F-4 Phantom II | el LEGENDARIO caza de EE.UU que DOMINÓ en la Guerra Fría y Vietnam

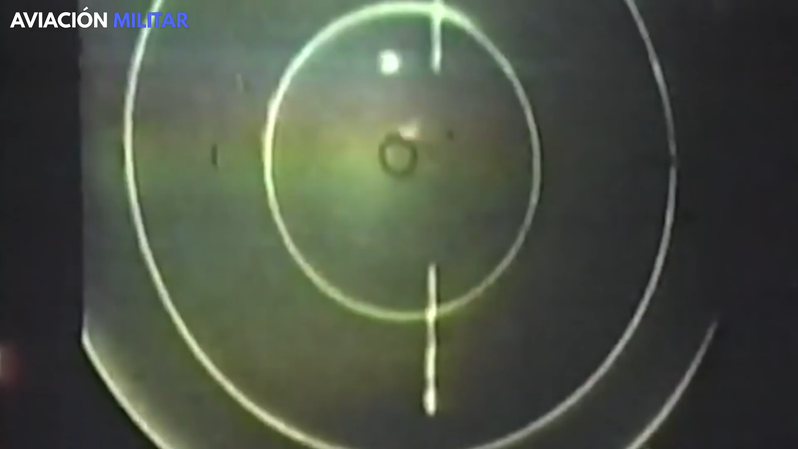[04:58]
lo más destacado es su potente radar de pulso Doppler desarrollado por Westinghouse.
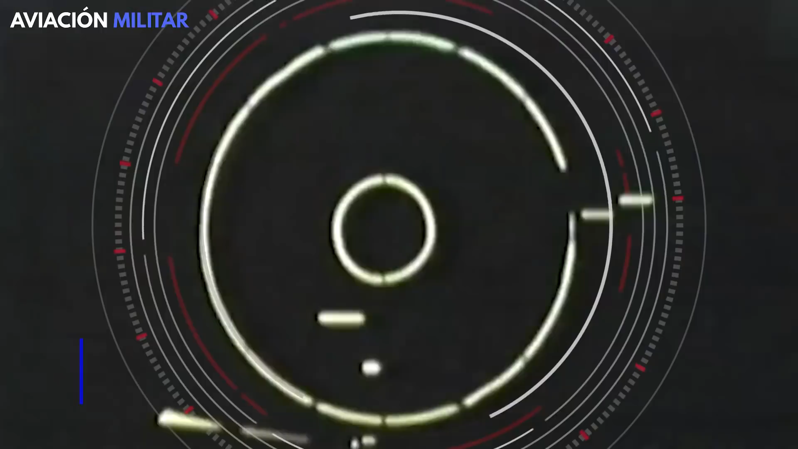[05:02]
Se trata del AN-APQ-120, un radar multimisión de estado sólido y banda X.